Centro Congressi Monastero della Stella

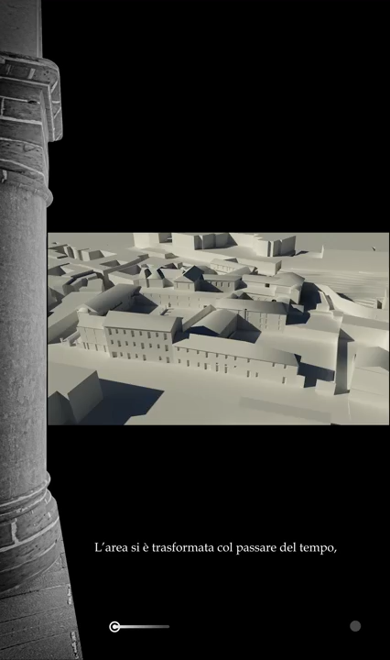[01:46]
L'area si è trasformata col passare del tempo e oggi è racchiusa tra Salita San Bernardo, Via di Rifreddo e Corso Piemonte.
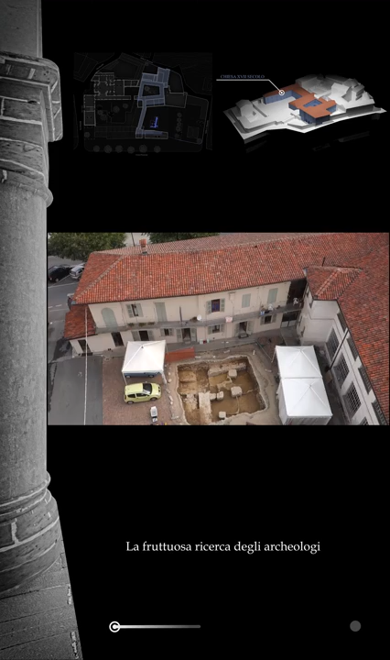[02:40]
La fruttuosa ricerca degli archeologi ha riportato alla luce le fondazioni dell'edificio e oggi è possibile rappresentarne virtualmente il perimetro.
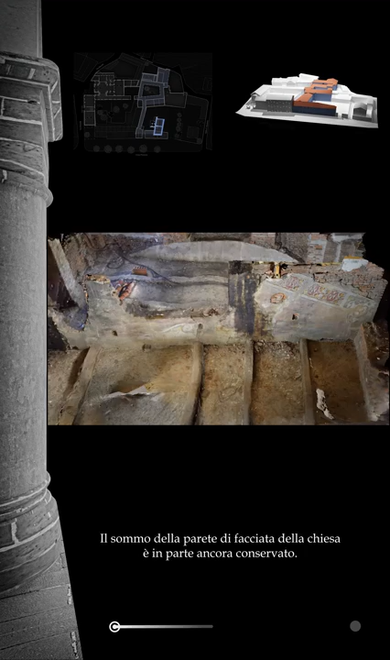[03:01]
Il sottotetto di un palazzo che si affaccia a soccorso Piemonte ne custodisce la decorazione pittorica policroma.
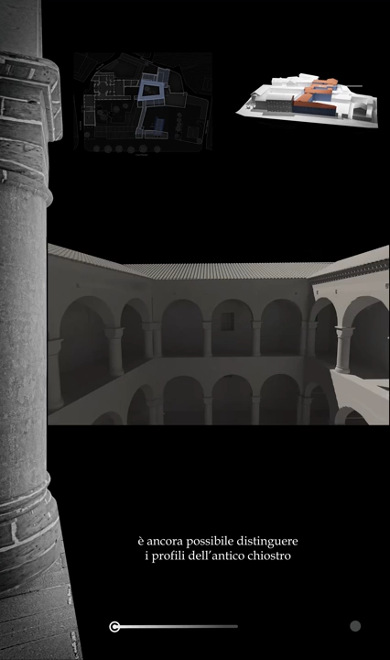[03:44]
È ancora possibile distinguere i profili dell'antico chiostro, che così possiamo immaginare.
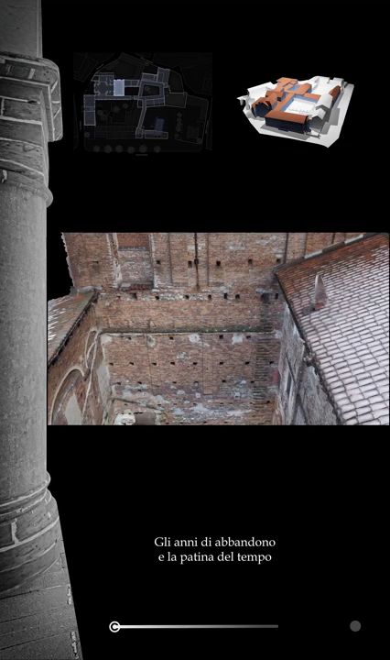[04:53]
Gli anni di abbandono e la patina del tempo hanno celato fino ad oggi lo splendore del maestoso coro riservato alla clausura, dove le monache si raccoglievano in preghiera.
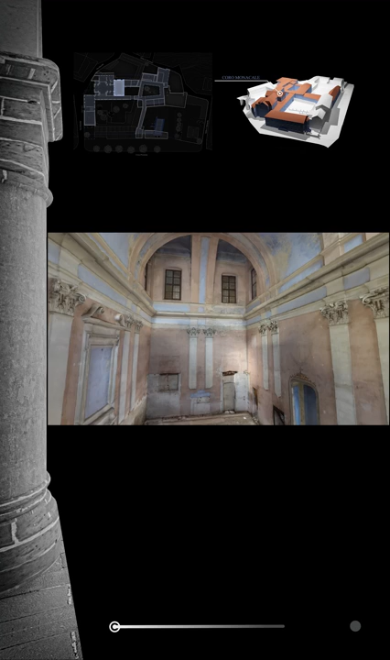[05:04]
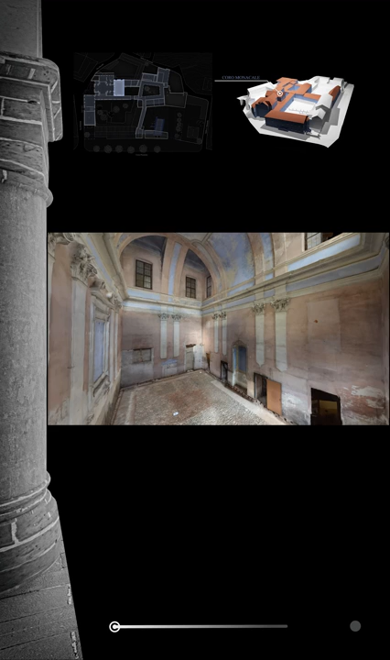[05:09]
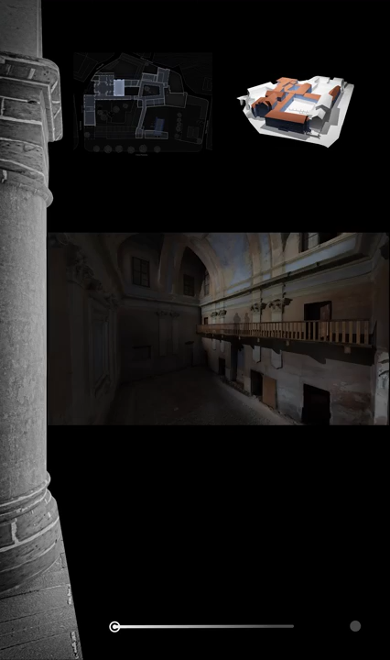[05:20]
Ai fedeli venne invece destinata la bella chiesa affrescata,
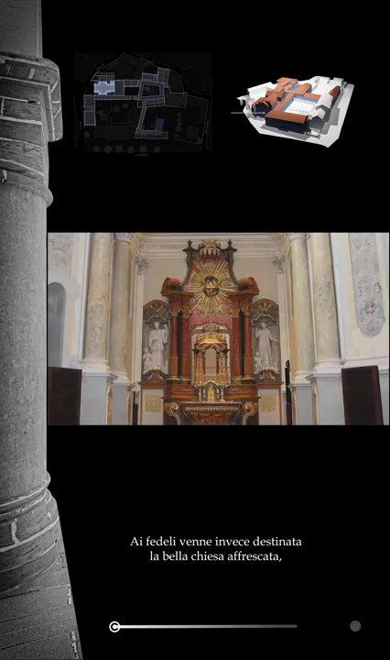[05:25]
che rimase luogo di culto anche dopo la chiusura del monastero.
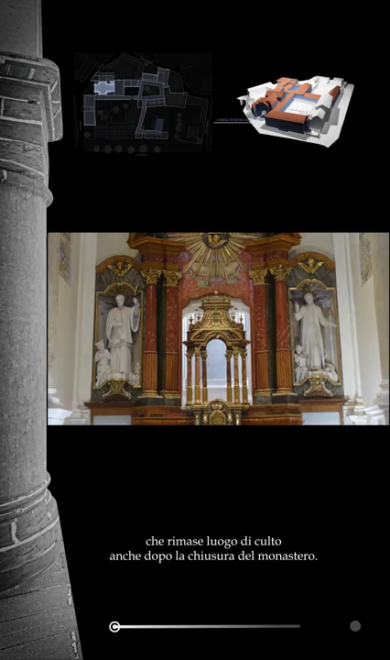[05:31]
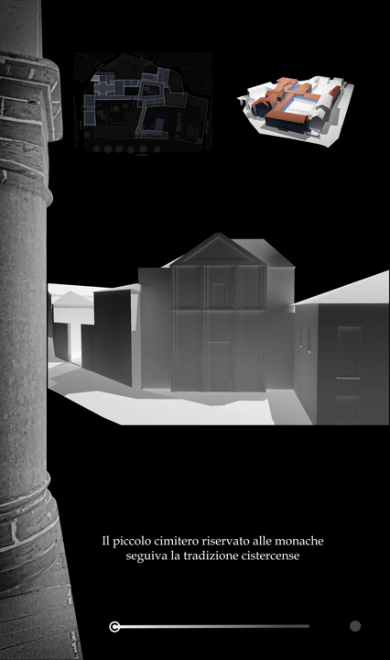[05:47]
Il piccolo cimitero riservato alle monache seguiva la tradizione cistercense, occupando il settore a sinistra della facciata della chiesa, contenuto da un recinto.
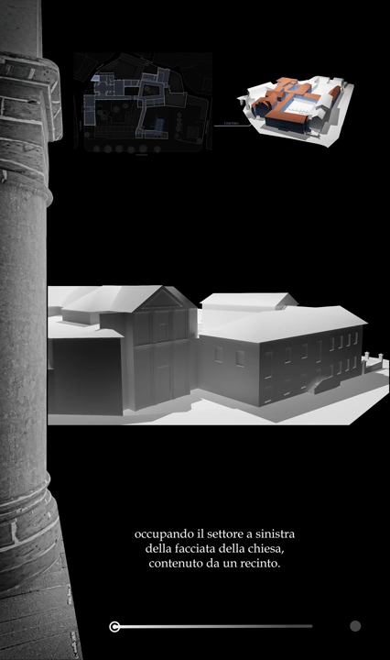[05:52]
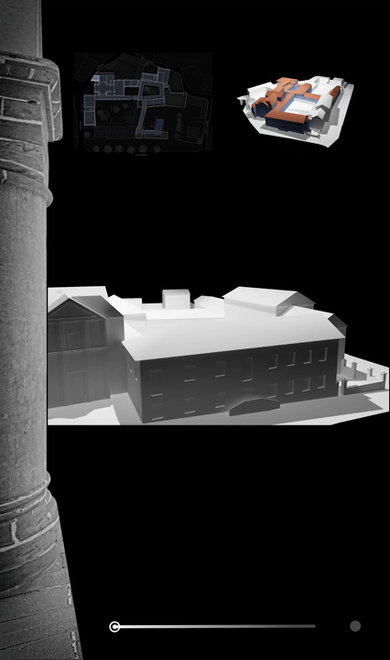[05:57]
L'edificio che oggi si affaccia su via Rifreddo,
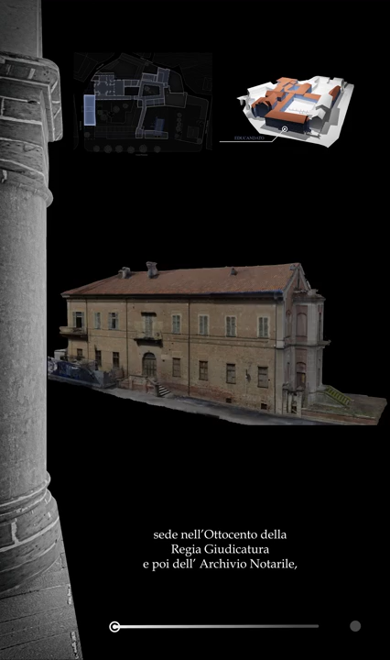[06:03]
sede nell'Ottocento della regia giudicatura e poi dell'archivio notarile, venne destinato all'educandato.
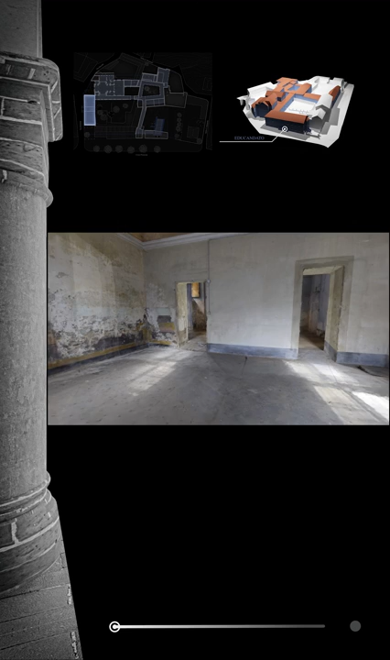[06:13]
Era collegato alla residenza delle monache attraverso una lunga manica di raccordo che fiancheggiava la chiesa.